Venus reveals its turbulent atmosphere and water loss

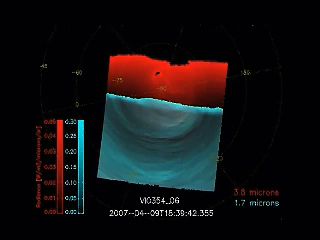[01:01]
but they are moving both in shape and in position and in size fairly rapidly with time.
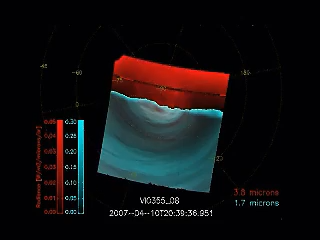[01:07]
This is clearly a new thing that we did not know.